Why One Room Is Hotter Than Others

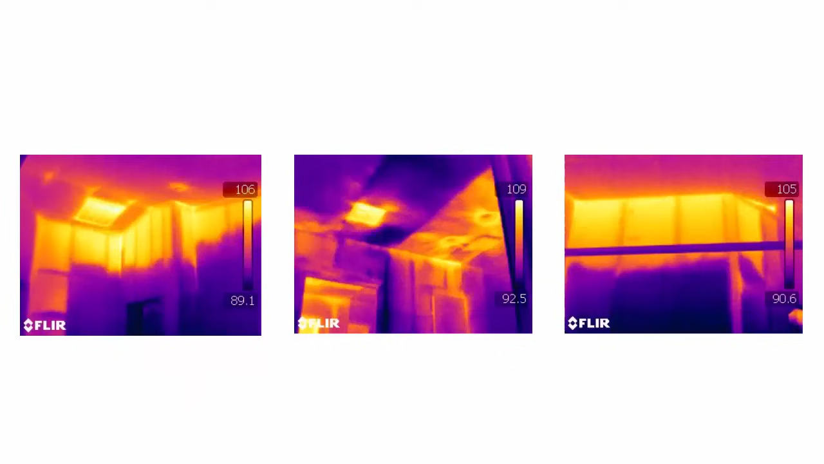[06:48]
Maybe have a thermal camera scan done of the house checking for improperly installed insulation.
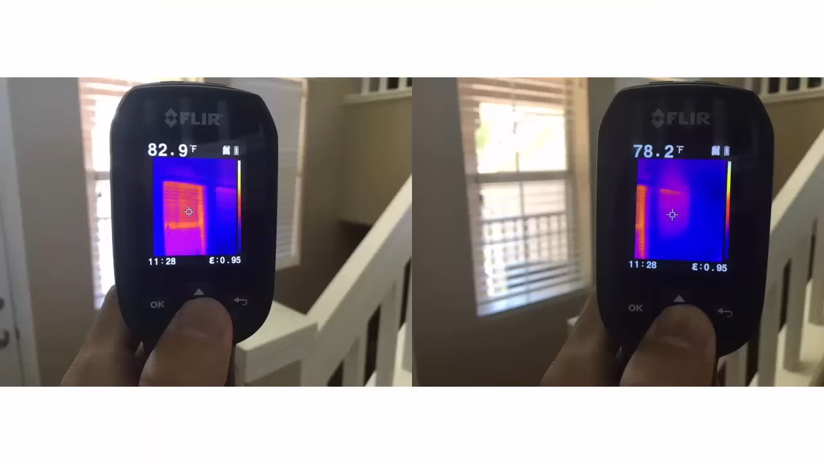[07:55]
And yes, interior shading definitely helps. We've verified that.